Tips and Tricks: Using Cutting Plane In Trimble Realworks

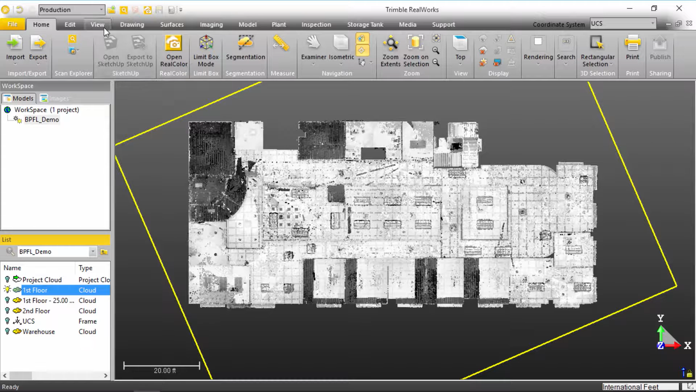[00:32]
select the cloud that we want to slice, go to our drawing menu and select cutting plane. That will change the environment a little bit, throw our cloud in the top view, throw our sliced view in the bottom view. I'm going to change this up a little bit here.
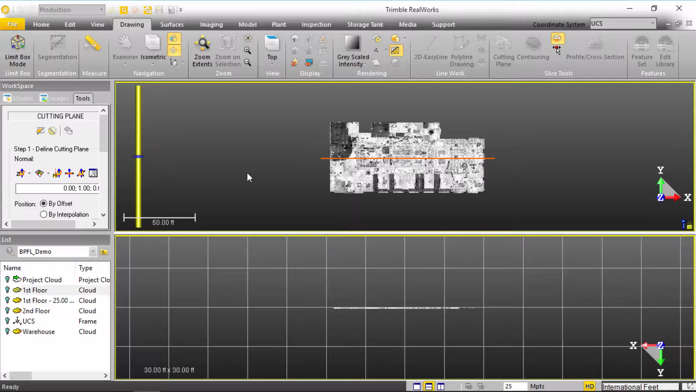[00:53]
So right now it's actually cutting vertically through the model. We're actually going to cut this horizontally, so I'm going to force this to my Z axis,
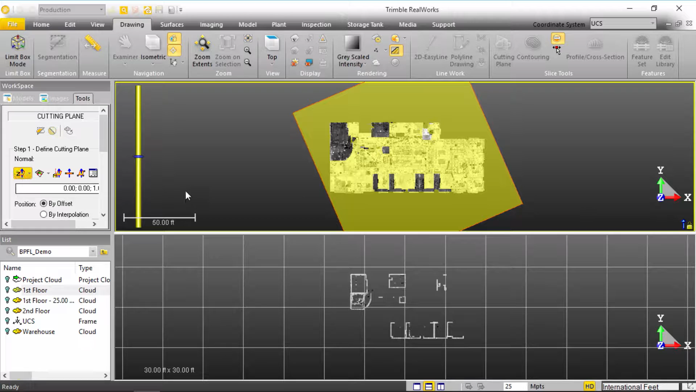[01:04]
and we'll scroll this view up here to make it a little bit easier to see what's happening. So as you can tell that we have this big cutting plane that's perpendicular to the top view,
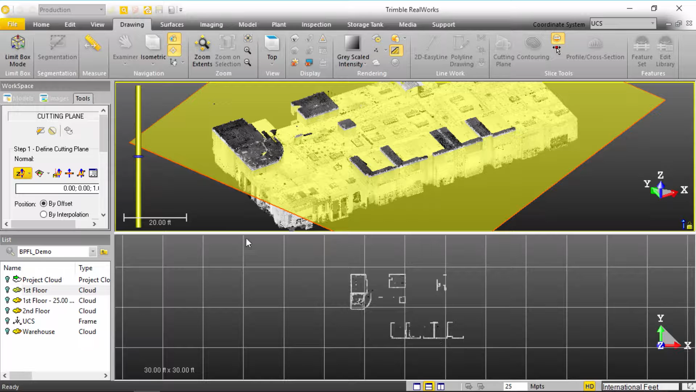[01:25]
and we can see that we're slicing through some of these elevated elements in the building, and that's what's showing up down here in our lower view. If we drop this slider all the way down towards the bottom of the point cloud,
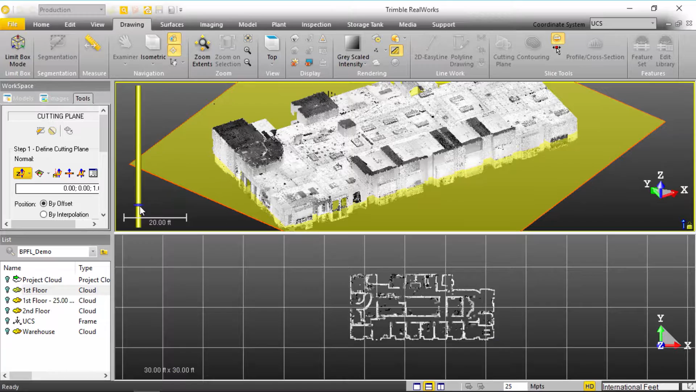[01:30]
you'll start seeing that we start picking up all of the chairs and desks and all of that miscellaneous data, and we're trying to find a happy medium medium in between to get us above all that information and any tall equipment, but then we don't want to be all the way up to the ceiling either.
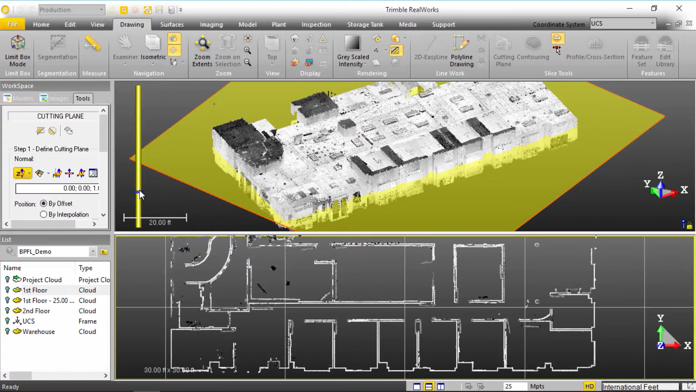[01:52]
So we'll call that a happy medium right there, and we'll just expand this dialog box a little bit so you can see a little bit more what's going on. But essentially all we've really done is we've set our slice to be perpendicular to the Z axis, and we're doing a single slice, and the thickness of our slice is a quarter of a foot. And now we're simply going to create that slice, and so now we've come down and added that crosscut to our list.
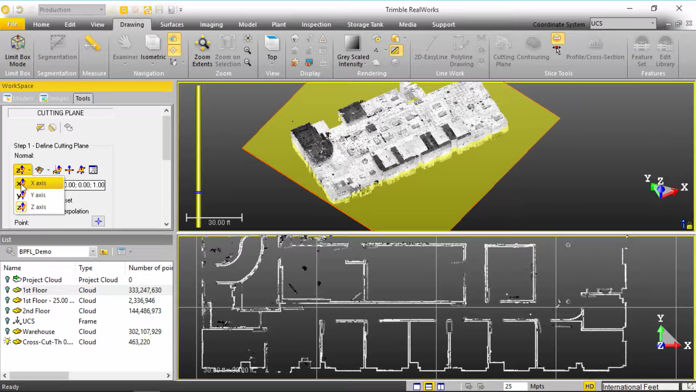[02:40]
And to this piece, functionality, I want to use this along the X axis.
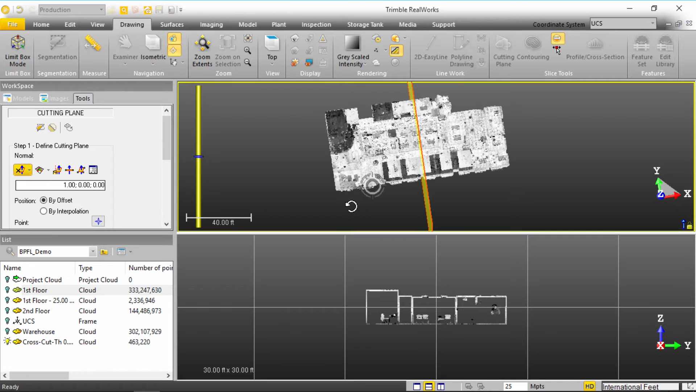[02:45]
And so now, again, that throws our cutting plane perpendicular to the X axis. I'll move this to a top view, and you can see that it automatically just slices through our building. And I don't know what it is about sections. I just enjoy automatically pulling this information out of buildings. So let's go ahead and move this slider all the way to the beginning of our building. And if we really wanted to,
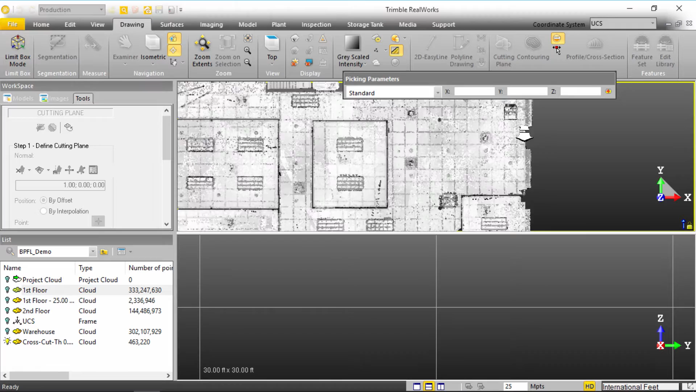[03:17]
we can actually use the point tool over here and actually pick this exactly where we want this to go. So you can fathom if there was like a column or, I mean,
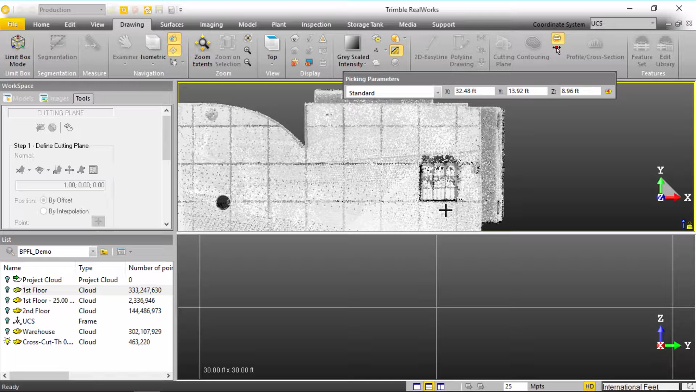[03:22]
say our point cloud was actually just in existing conditions of our, you know, column layout, you know, during construction.
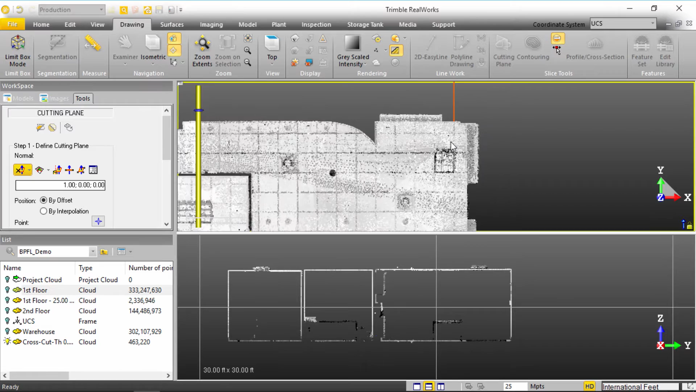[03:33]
You'll start to get this understanding that you can now, you know, start this at one column bay and let's say we want to slice this at every column bay and say a column bay is, you know, every 25 feet or something like that. In this regard, we'll go ahead and say multiple slice and we're going to set this at every five feet. And it will then, every five feet until it gets to the end of the point cloud density, you know, from this point all the way back to this point,
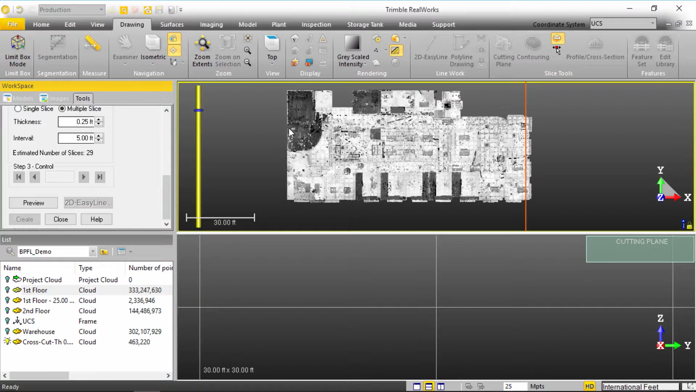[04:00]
will generate a slice. So if we preview this, it will quickly slice through and you can see all the coloration of the slices that it created.